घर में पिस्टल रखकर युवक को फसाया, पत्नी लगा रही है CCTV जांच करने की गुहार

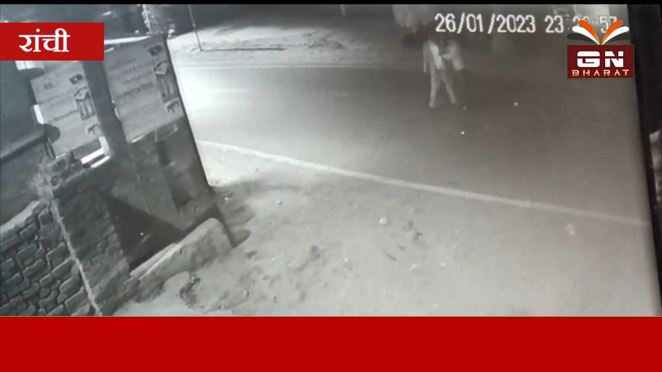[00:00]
राची देर रात लगभग 11 बजे पुंताग दीपा टोली निवासी राजकुमार साहू पिता स्वर्गे